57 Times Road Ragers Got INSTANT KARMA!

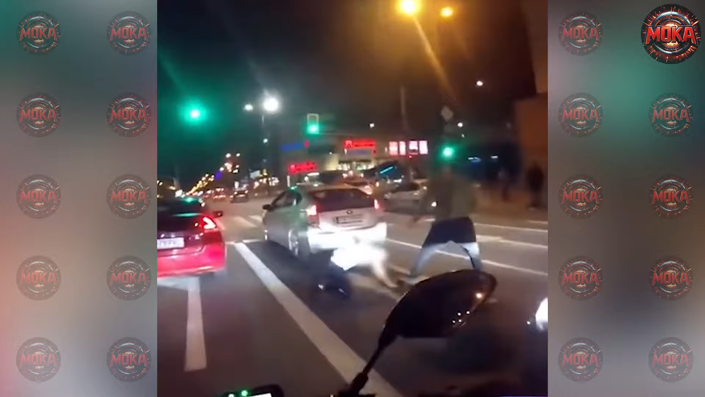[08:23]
A passenger says, "Looks like this traffic light is my stop."
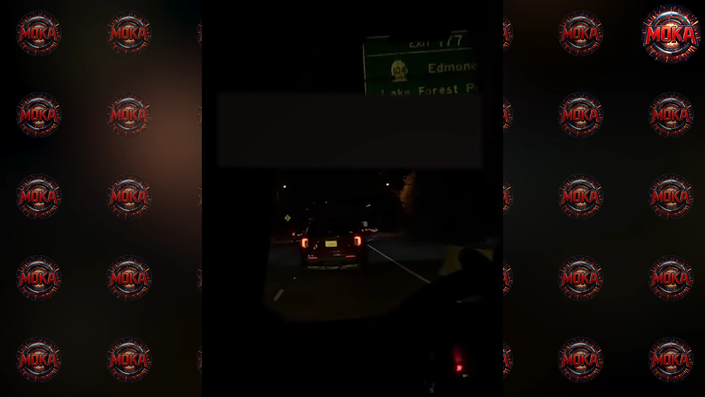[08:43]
The driver checked the brakes and immediately received instant karma from an unmarked police car.